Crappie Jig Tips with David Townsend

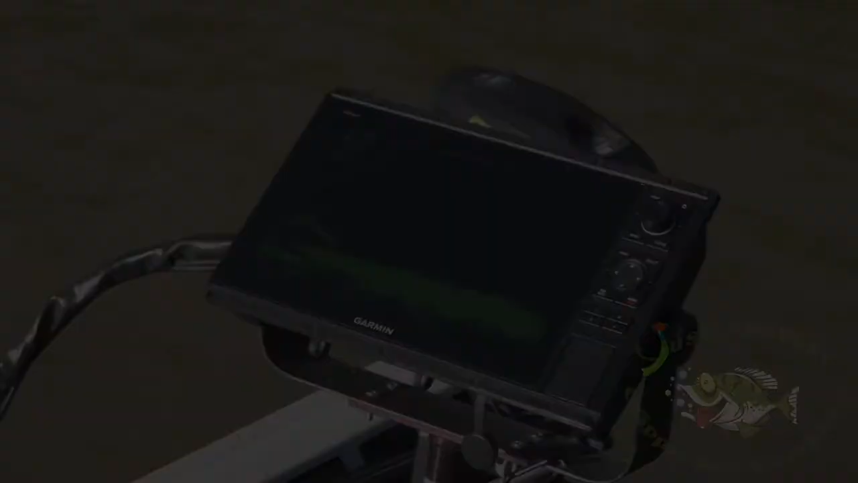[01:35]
So we're coming up on a tree now and see if there's a fish that wants to be caught.